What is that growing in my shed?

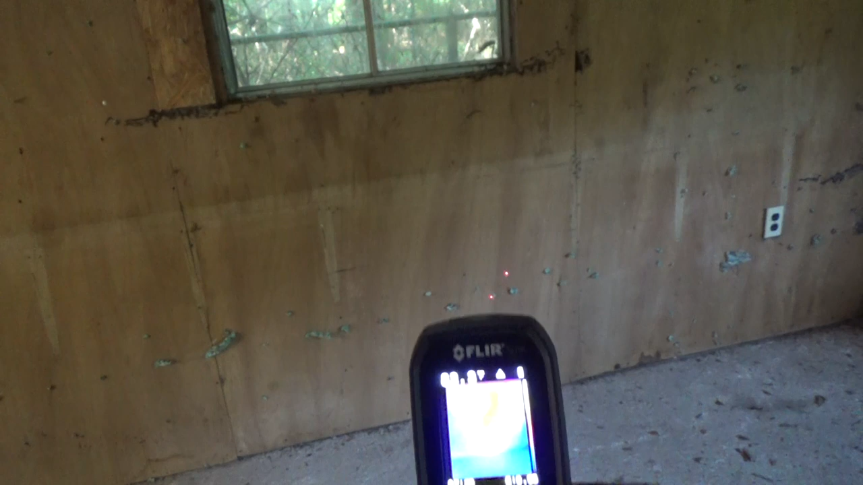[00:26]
it's all glowing red. And then just to the right of it,
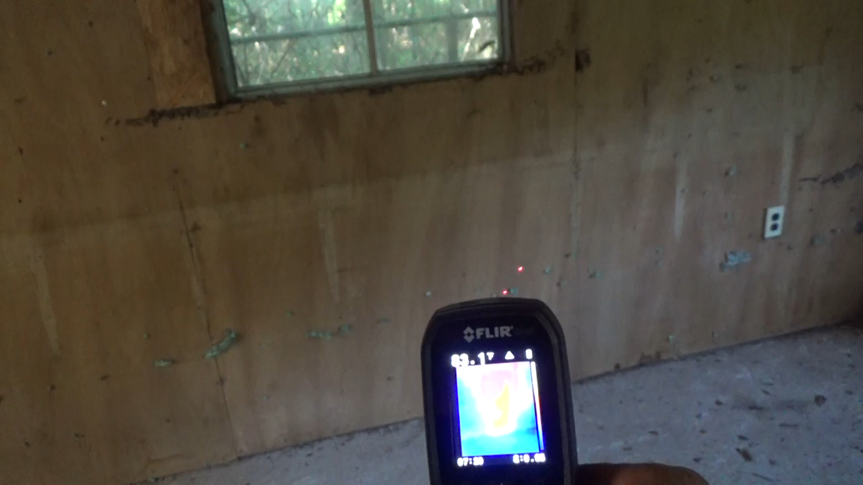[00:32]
at this point, it goes up the wall. So the bees are moving up into the next stud section, as well as to the left of it, in this section right here.